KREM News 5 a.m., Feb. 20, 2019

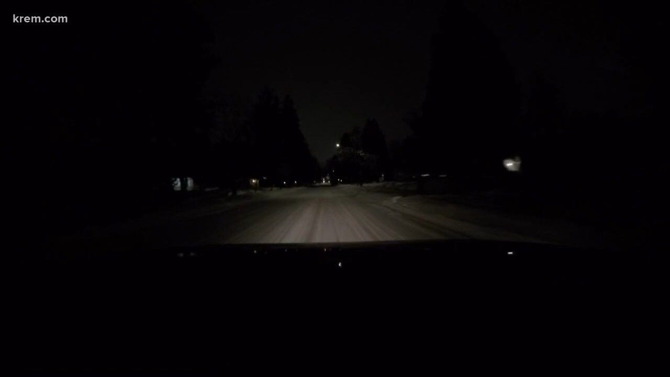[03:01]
We are driving on Grand Boulevard right now, which has a thin layer of snow this morning, making things a little bit slick depending on what kind of car you have. We're driving in a four-wheel drive vehicle. We only just experienced a little bit of sliding when we tried to stop a little bit, but you're not going to see it too bad out here just yet. These are what conditions are looking like on the South Hill right now. Again, this is Grand. The only thing that really you're going to experience when you're driving out here on Grand is that you can't really see much of which lane you're in. You kind of have to guess a little bit. So conditions not too bad this morning. A little bit slick here with that little bit of snow we got.